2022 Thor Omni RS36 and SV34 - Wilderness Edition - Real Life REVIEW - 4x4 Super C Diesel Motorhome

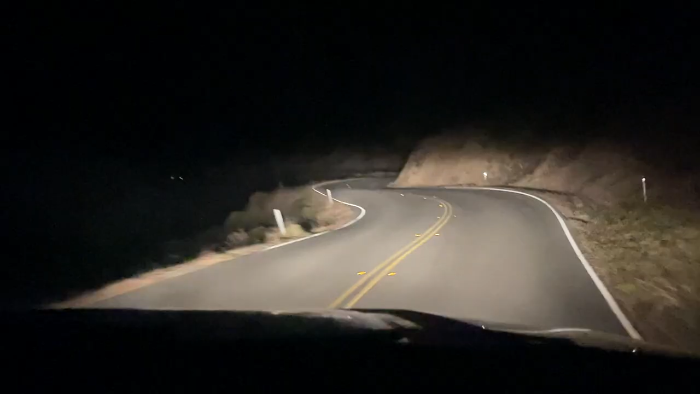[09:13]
We wanted to drive this section with the least amount of traffic possible. So we timed the drive to be at night when most of the sightseers would be off the road. Many of the hairpin turns were so sharp that we had to cross into the other lane in order to make it without scraping the motorhome.